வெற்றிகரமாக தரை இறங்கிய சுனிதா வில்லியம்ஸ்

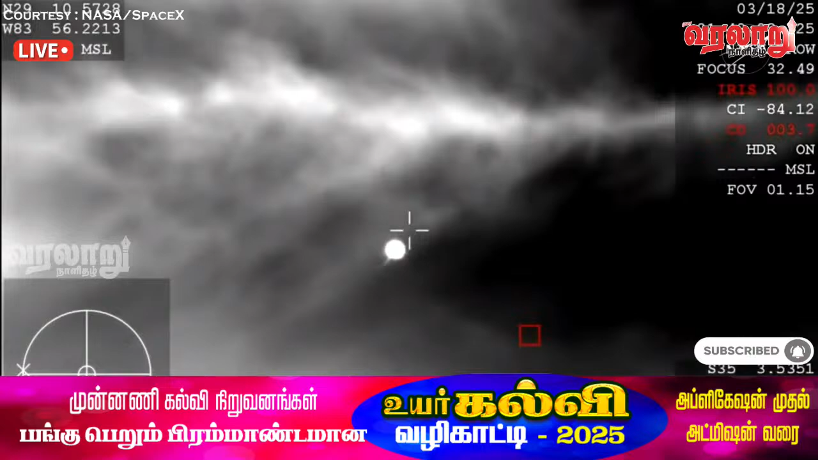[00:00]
57 which is one of NASA's high altitude planes that is tracking now because of the way that this camera is configured it does look like it is dark but it
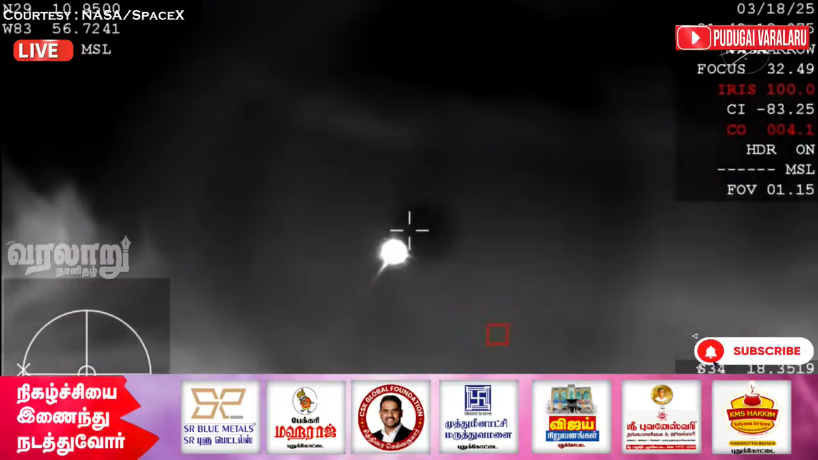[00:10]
is indeed daytime and you're beginning to see that plasma trail as Dragon re-enters the Earth's atmosphere all of that is expected we are anticipating an acquisition
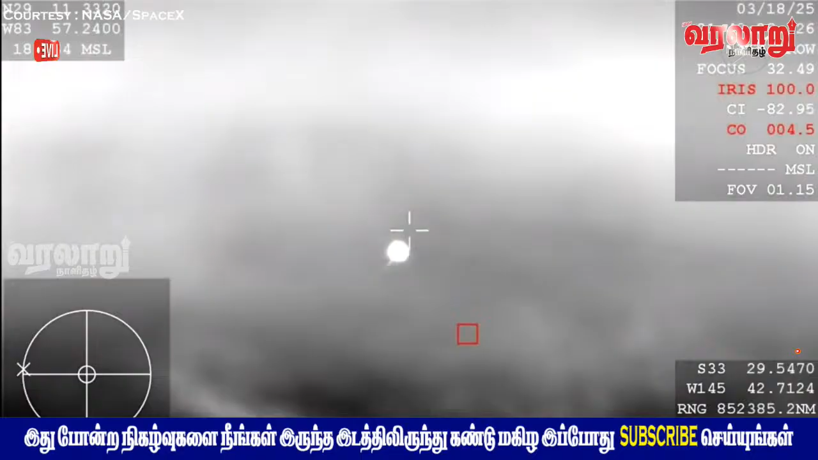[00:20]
of signal around 2 51 p.m pacific time so just minutes from now and